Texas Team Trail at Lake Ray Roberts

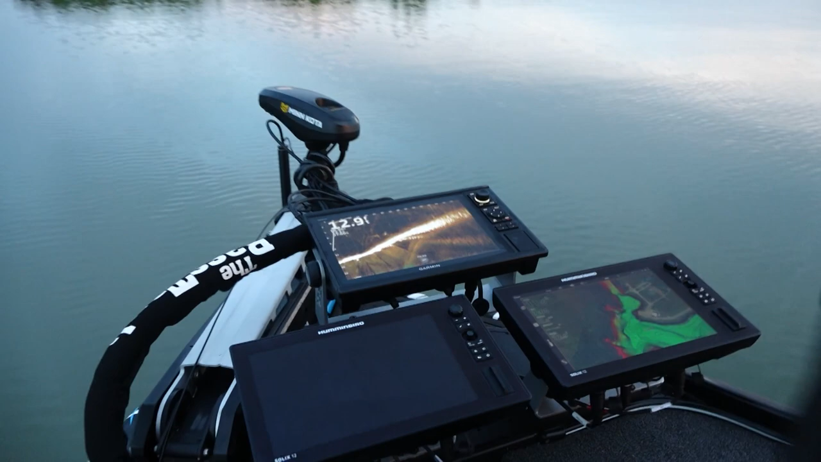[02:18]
time to go fishing you can see on live scope this is exactly why we're here that's not bass that you're
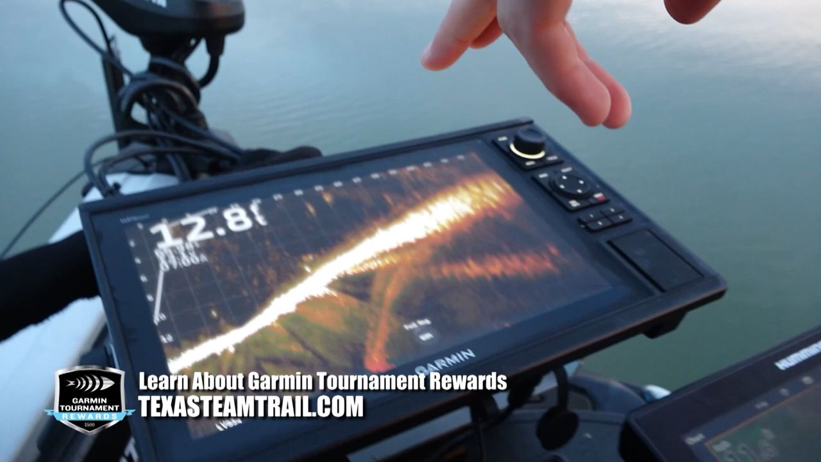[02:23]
seeing down there but that is a healthy healthy fishery what you're seeing streaking up and down that
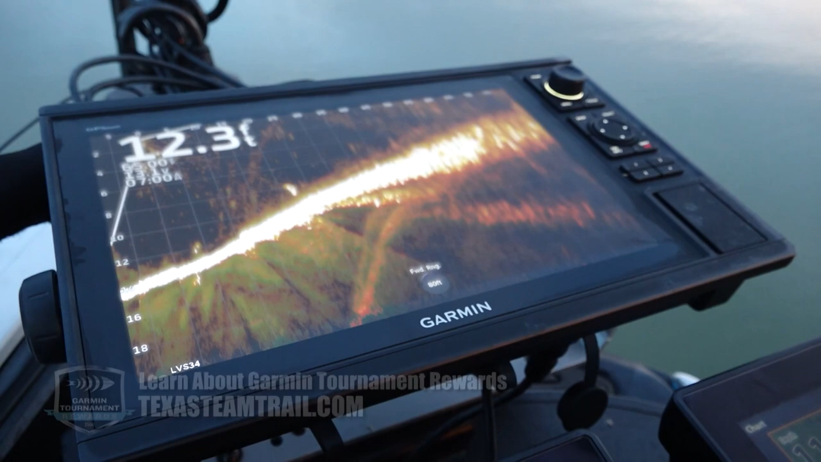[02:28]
screen right now bait fish you've also got quite a bit of crappie and bluegill as well
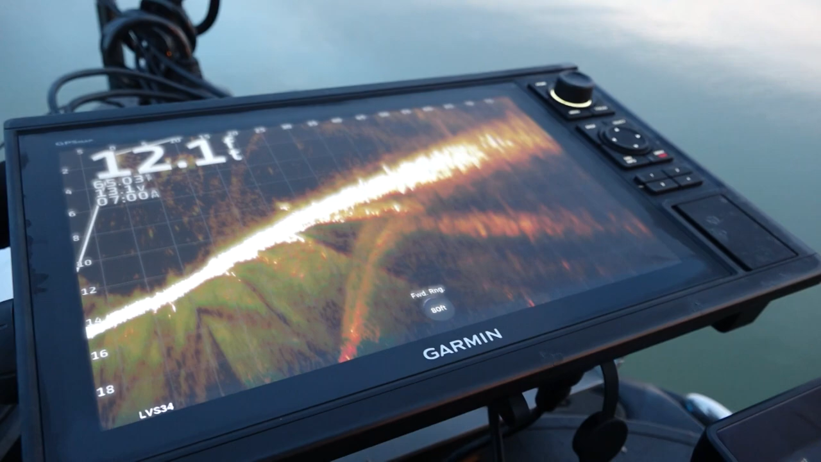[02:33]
so that's gonna team up for a really really rich environment for these bass to get up in the grass and eat.
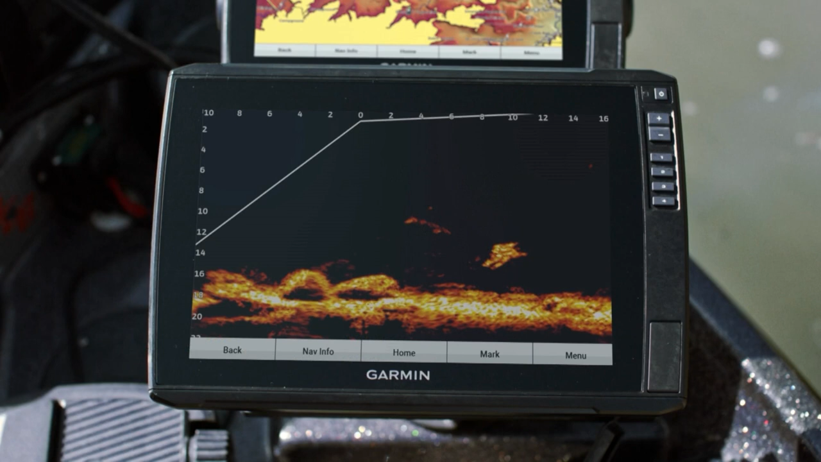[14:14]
Clear images. Sharper resolution. Improved target separation.